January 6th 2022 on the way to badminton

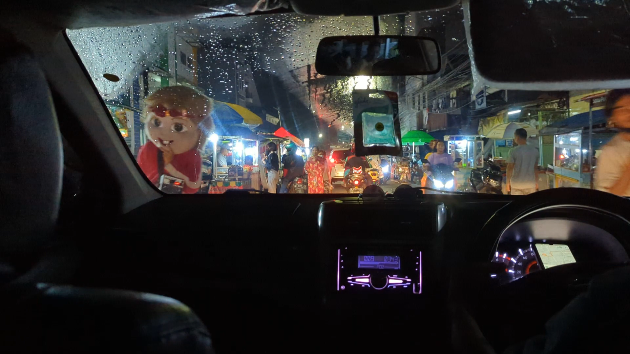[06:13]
Jadi sepi ya, Pak ya. Apalagi kalau malam Sabtu, malam Minggu lewat sini saya. Waduh. Enggak berani saya. Waduh. Kamu tahu lewat sini kan pernah? Iya, ya? Iya, pernah. Ini namanya gang kancil yang situ.
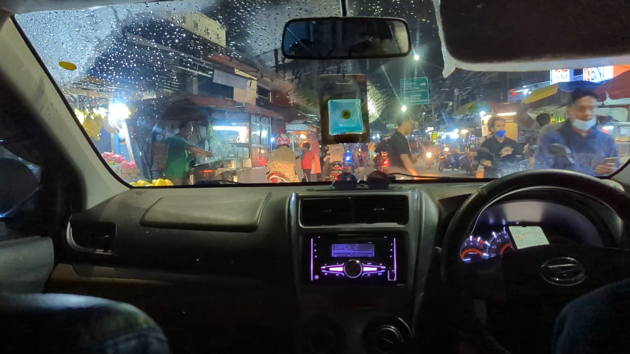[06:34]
Iya. Nih, iya, betul. Aduh. Serem. Jangan deh, serem.
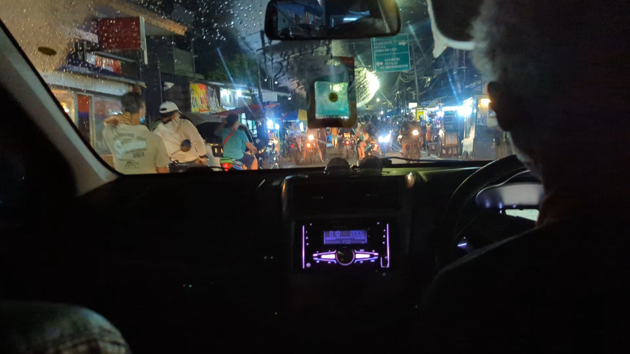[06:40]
Pasti udah ramenya, aduh. Namanya aja gang kancil, kan?
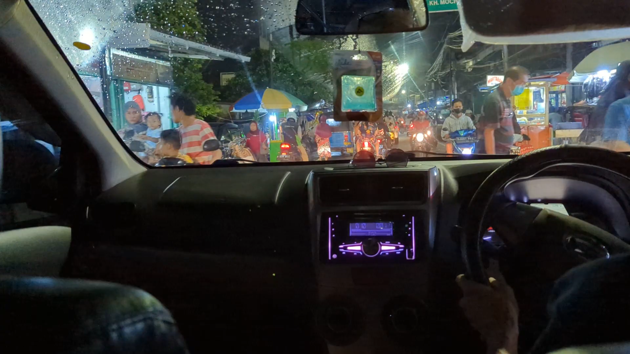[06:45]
Iya. Enggak ketulungan pasti tuh ramenya.
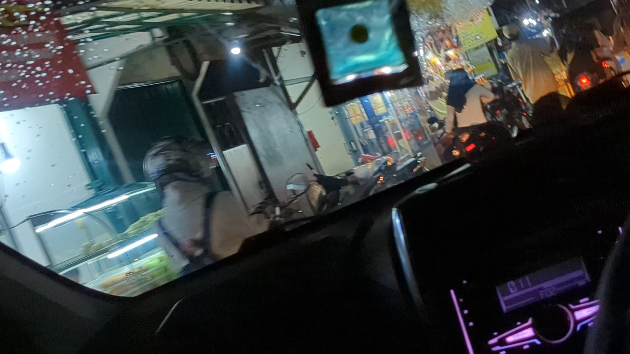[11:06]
Oh, ini di sini nih, waduh. Iya. Ribet juga ini kerendang. Oh iya nih di kerendang nih.
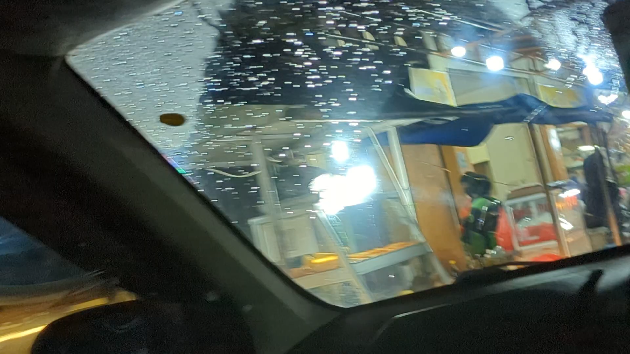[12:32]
aduh motor banyak parkir sini di sebelah iya. Kiri itu karena nggak pakai oli. Iya.